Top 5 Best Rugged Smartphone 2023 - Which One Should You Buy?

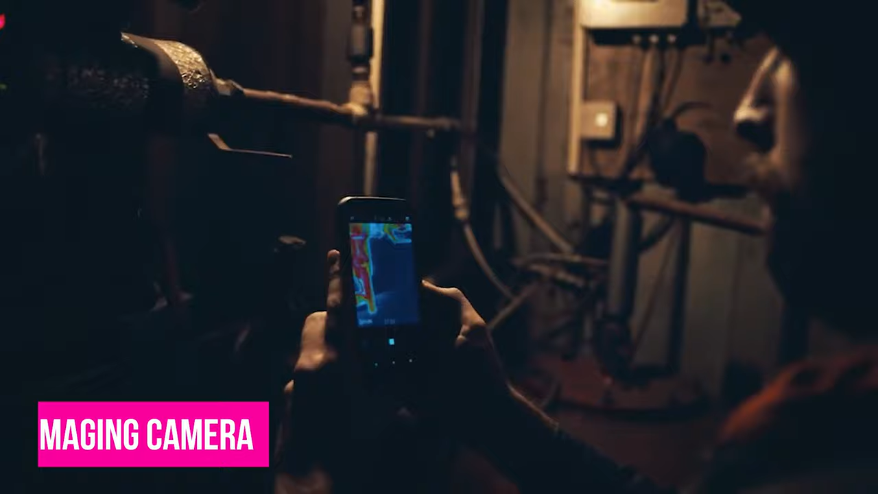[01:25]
One of the main selling points of the series was the thermal imaging camera, and while the CAD S61 wasn't a radical change from its predecessor, the CAD S62 Pro has made some significant improvements in this department.